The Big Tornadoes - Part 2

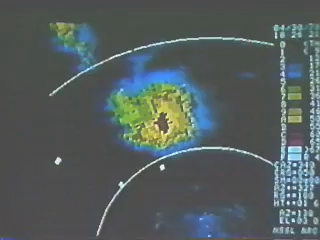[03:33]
The colors going from the outside of the radar echo toward the yellow and dark red in the center indicates where the heavier and heavier rainfall is occurring.